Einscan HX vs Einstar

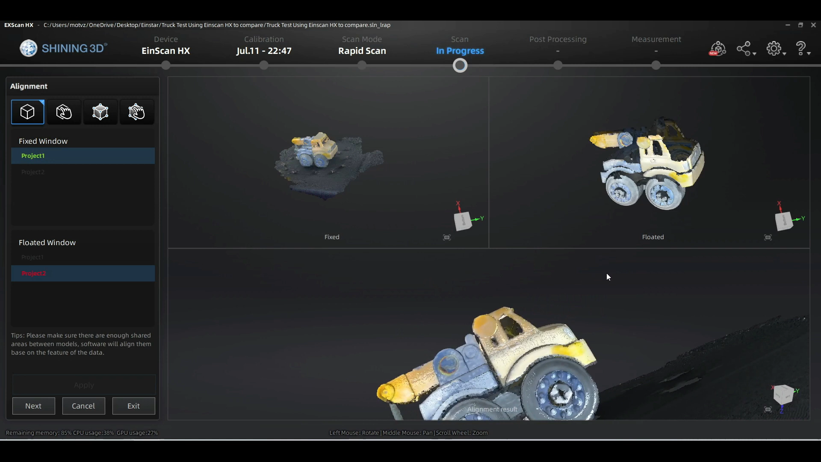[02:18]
There's some meshing. You can see here is the completed model.
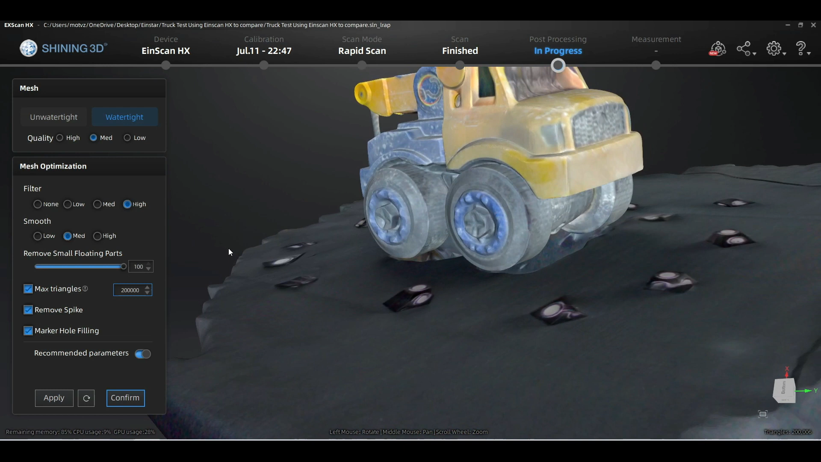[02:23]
We're just going to go ahead and remove that block that it's sitting on.
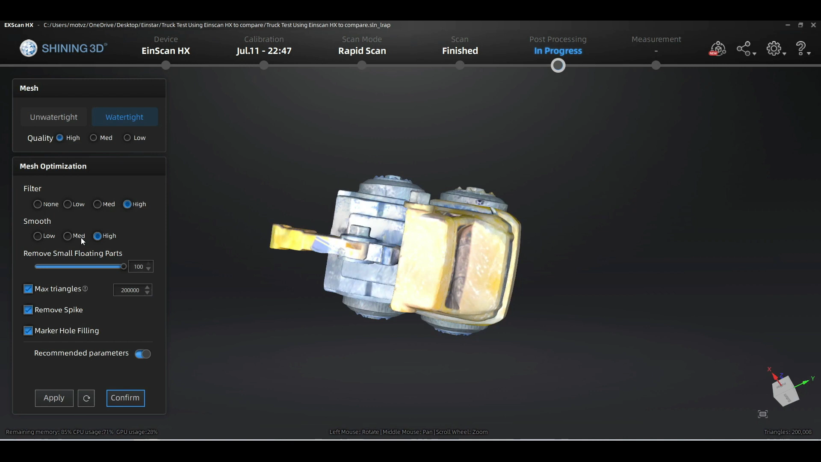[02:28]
Here are the results. With the EinScan we only did two scans.
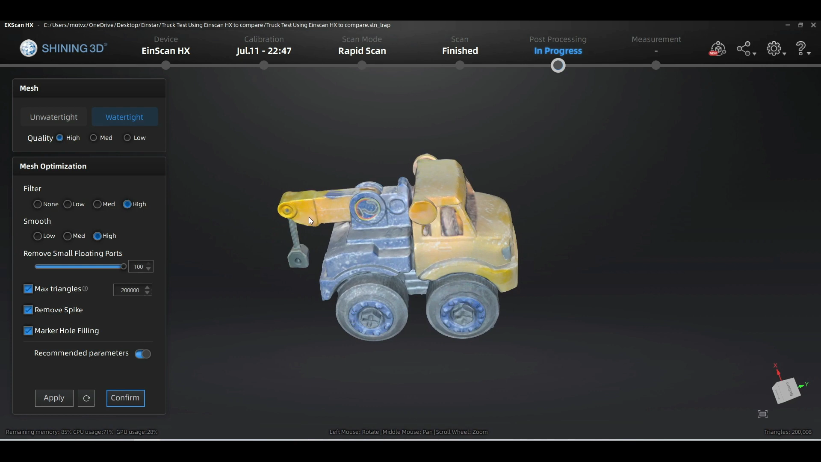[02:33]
With the EinStar I believe it was six or seven scans that we had to do to get similar results.
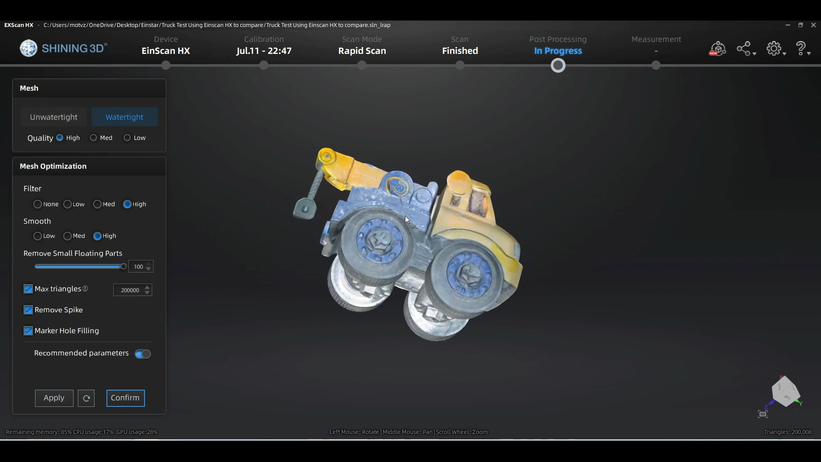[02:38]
You can see that with the HX there is a little bit more detail in this rapid scan mode especially on the grill and inside the windows you can see it actually built those in.
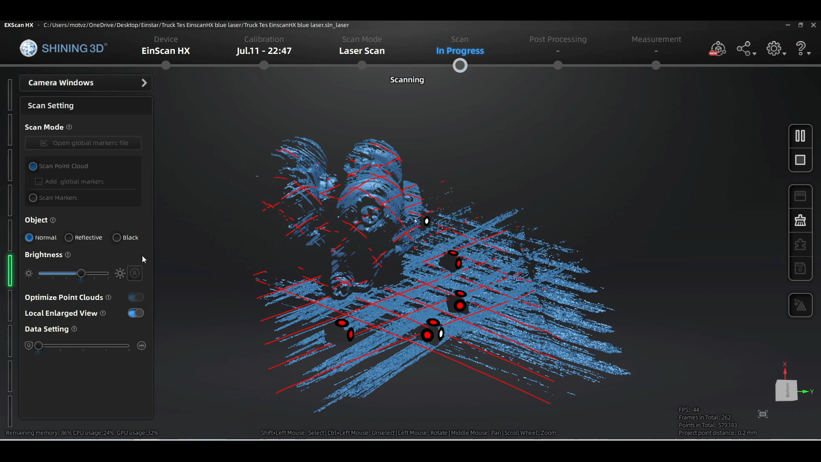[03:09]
It does not record any color in this mode
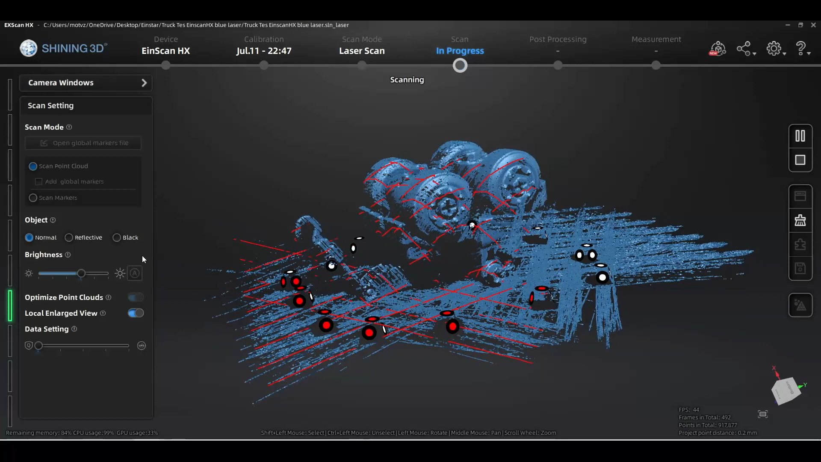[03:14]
but it has no problem recording those black wheels for the fine detail.
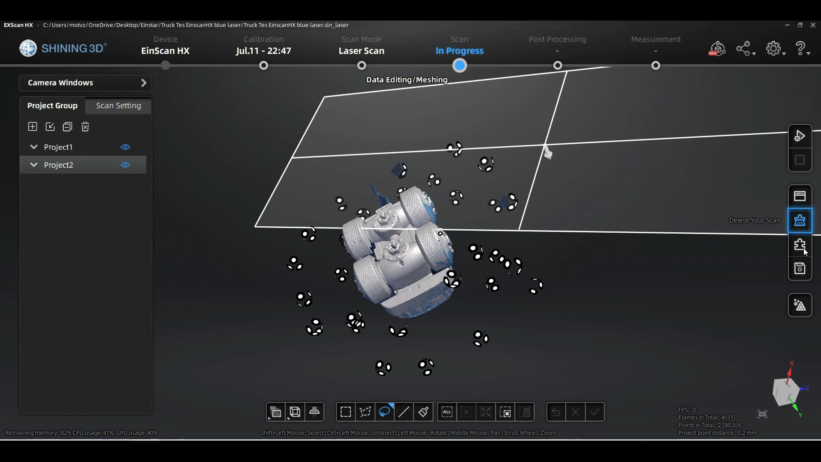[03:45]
Next we are going to create the final mesh.
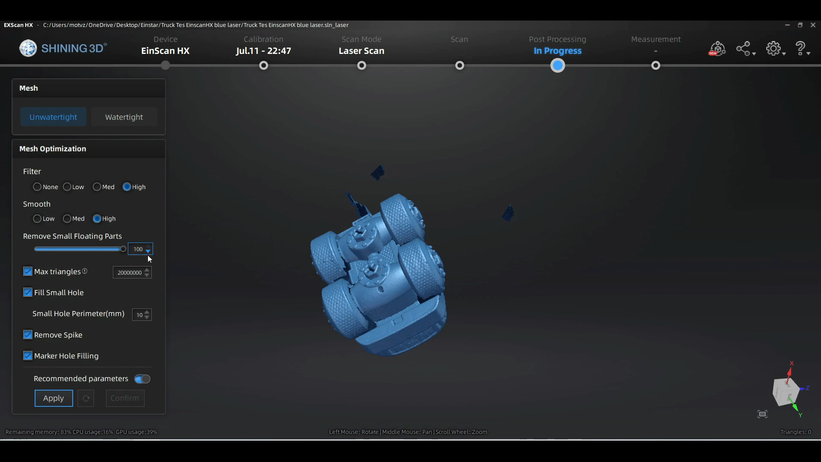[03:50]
We are just removing all the unnecessary parts. Here are the final results.
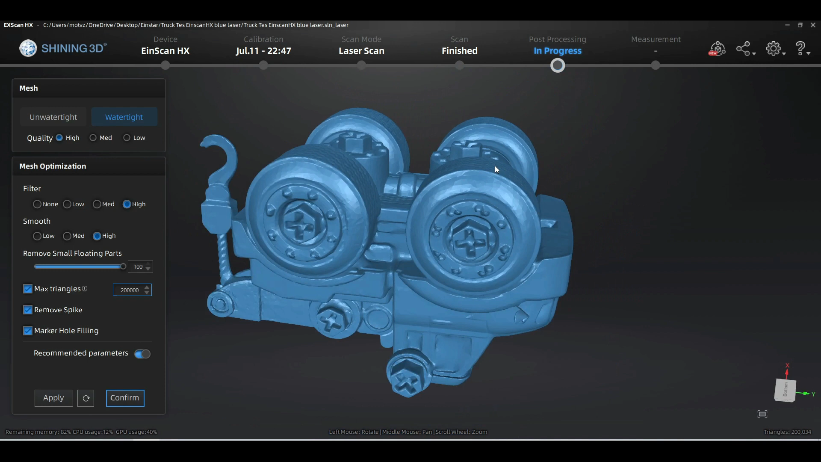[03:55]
As you can see there is a lot more detail. You can see the thread on the wheels.
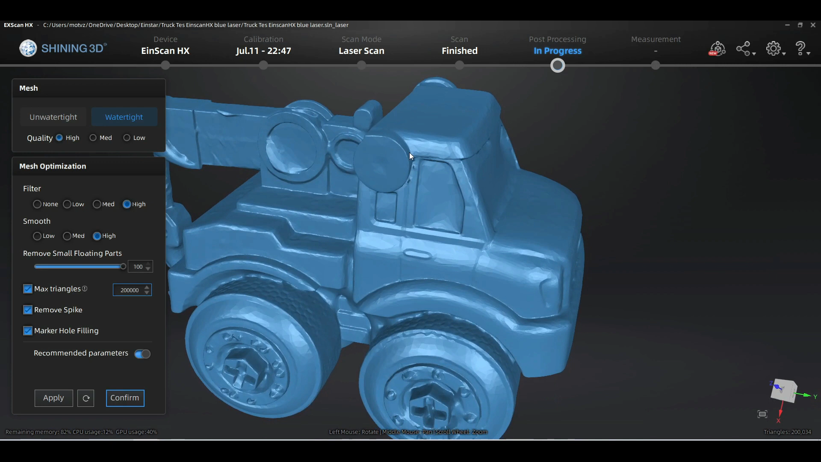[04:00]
You can see all the nuts and bolts and you can even see the windings on the steel cable on the back of the truck there where the hook attaches. There are some spots where we did miss.
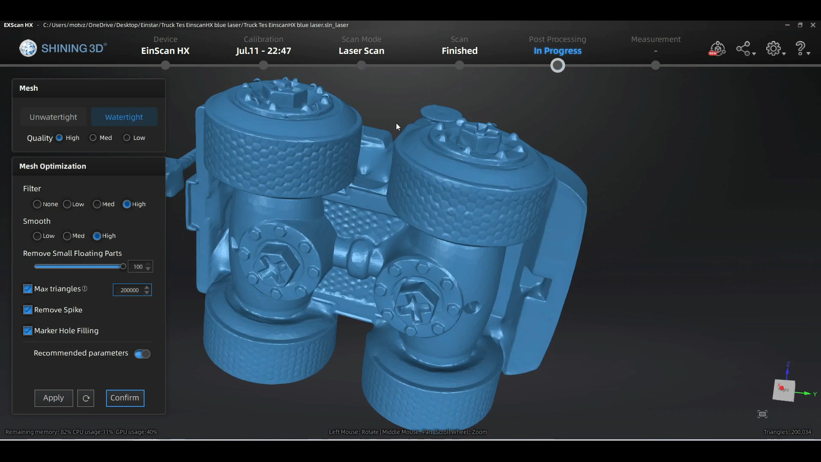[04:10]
You can see in between the wheels there. There are some anomalies there. With some more scanning we could really get rid of those. But taking into consideration we only spent
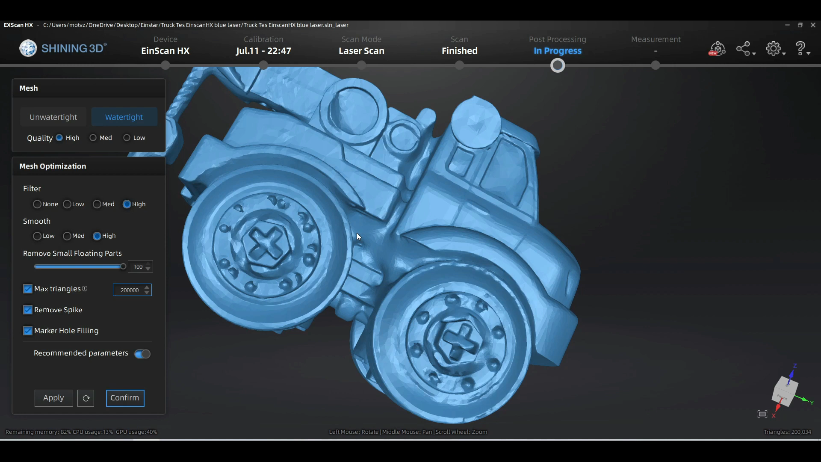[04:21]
about one maybe two minutes scanning each side.